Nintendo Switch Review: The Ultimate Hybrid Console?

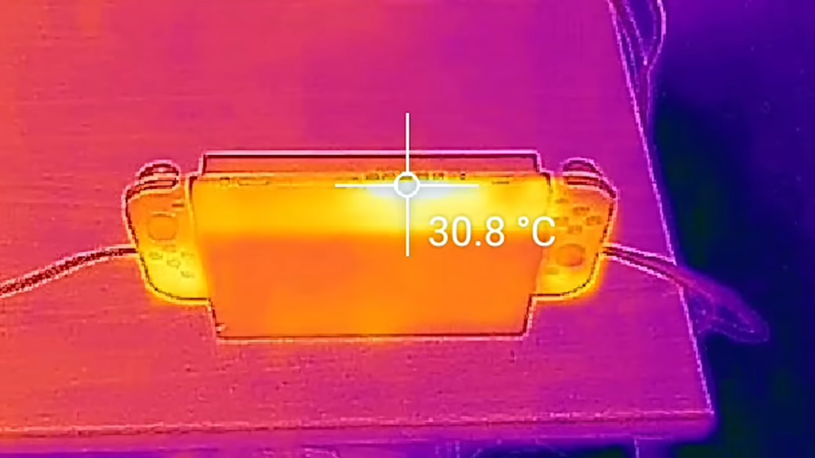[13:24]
On screen: spot 30.8°C
The hottest point is expectedly at the air vent at the top,
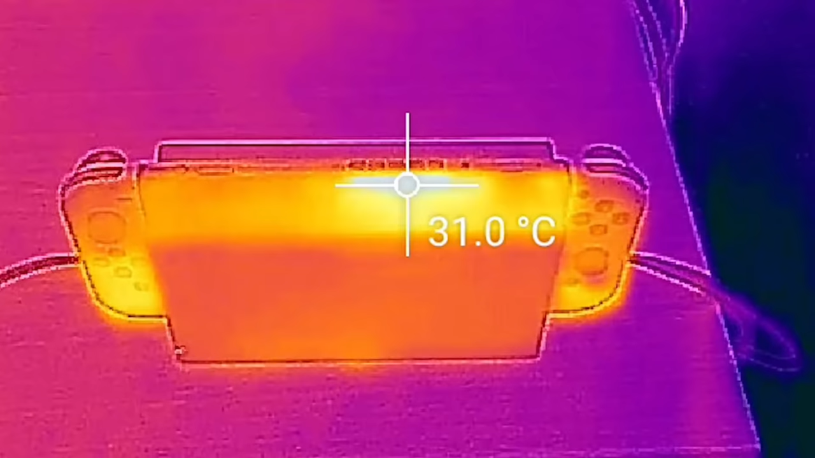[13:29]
On screen: spot 31.0°C
where leaving the Switch idling at the menu puts it at 30 degrees Celsius, whether docked or undocked. That creeps up massively during intensive 3D games in docked mode. And after 20 minutes, that same spot goes to 52 degrees maximum.
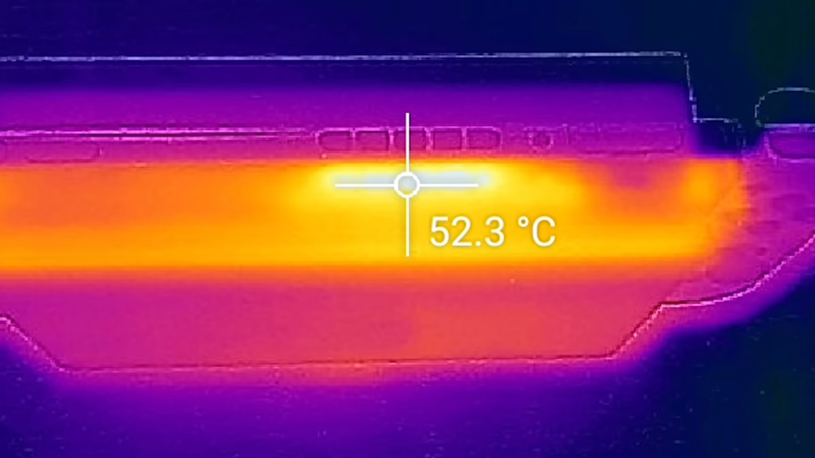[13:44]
On screen: spot 52.3°C
Meanwhile, in portable mode, the power throughput is reduced massively,
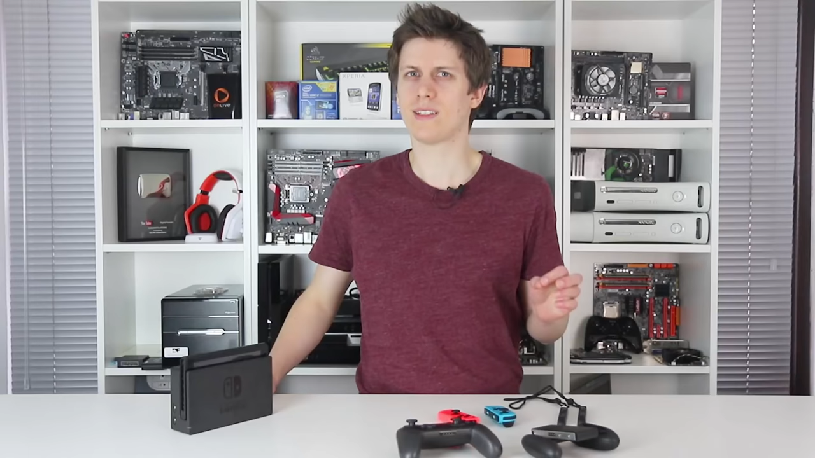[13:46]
meaning we see thermals peak at 10 degrees lower, at 42 degrees Celsius.
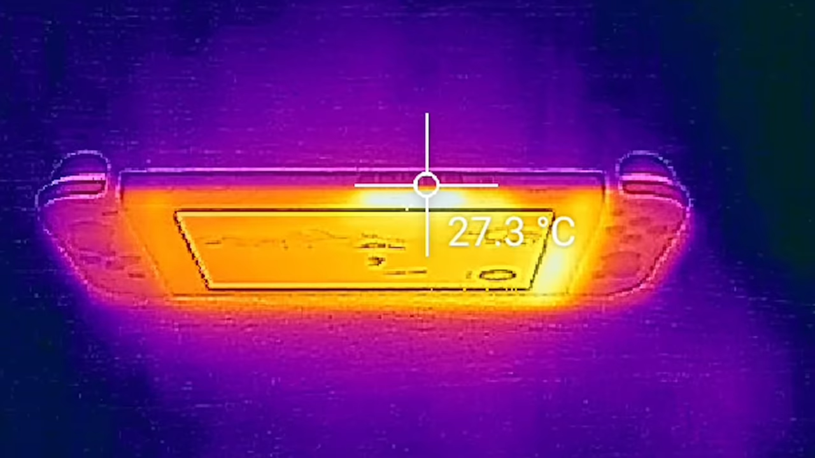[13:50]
On screen: spot 27.3°C
All in all, it's a comfortable level of heat in the hand, at worst giving you a lukewarm touch on the back of the unit.
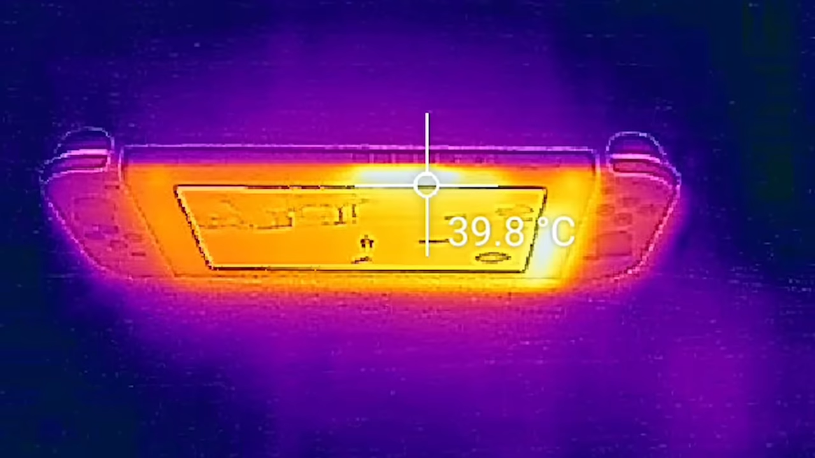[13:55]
On screen: spot 39.8°C
Now, battery life is a more pressing issue. For perspective, while docked, the Switch demands 7.5W on the main menu and 16W at peak during games.